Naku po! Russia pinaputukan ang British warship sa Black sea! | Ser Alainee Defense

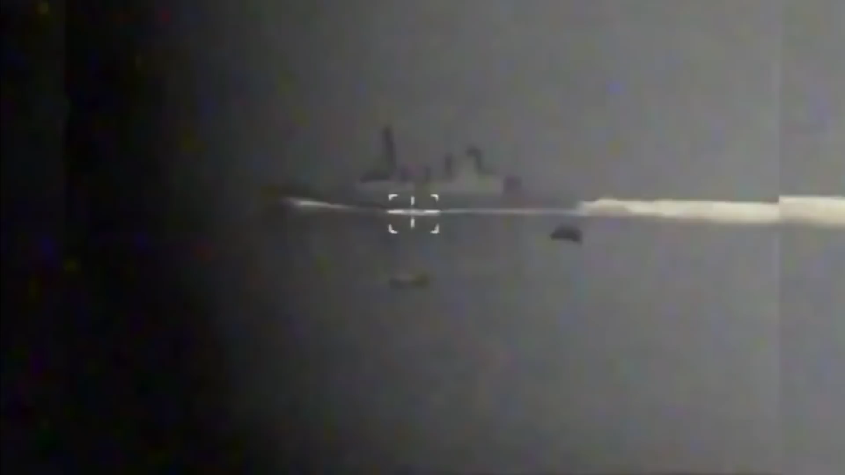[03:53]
Makikita ang pag-warning shot ng Russian patrol boat sa British